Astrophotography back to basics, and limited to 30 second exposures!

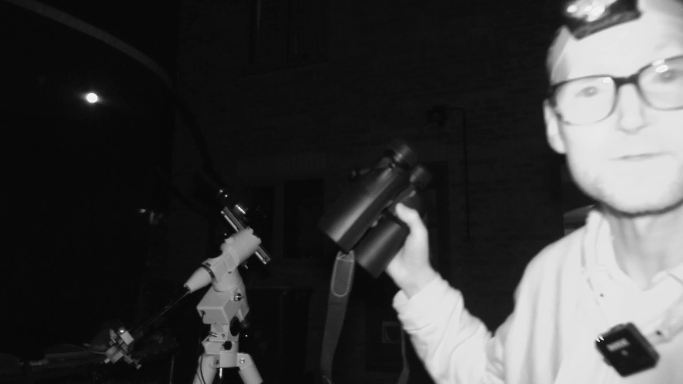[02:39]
moon that's fast rising behind me that's another reason I'm using short exposures is because the moon's basically going to wash out it's going to flood the sensory light if I take long exposures so I'm taking 30 second exposures and the other reason I'm taking 30 second exposures is because that's all I can do using the programmable intervalometer inside the camera it only goes up to 30 second exposures and I don't have a
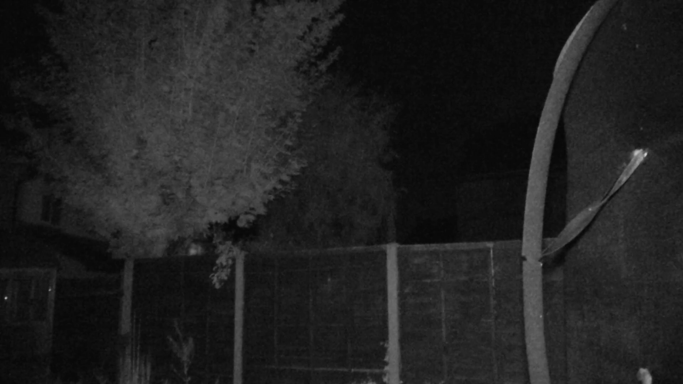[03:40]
between quite a narrow gap between the tree and the trampoline so we may come unstuck
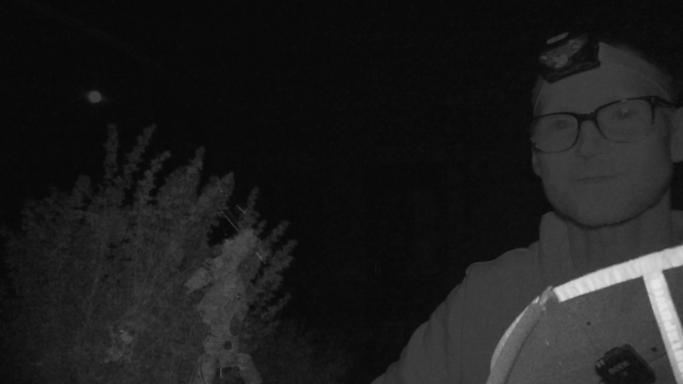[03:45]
there after 100 shots and the moon's just getting higher and the sky's getting brighter so I will let that run off its exposures reassess the situation see if it's worth taking any more if not I'll process those and see what kind of image we can get out of it and I'll do a bit of binocular astronomy in the meantime